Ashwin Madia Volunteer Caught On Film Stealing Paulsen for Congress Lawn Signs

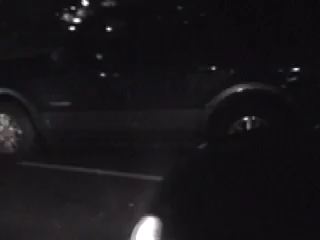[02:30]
Did you get the car? RD-42. Yeah, I got the license plate.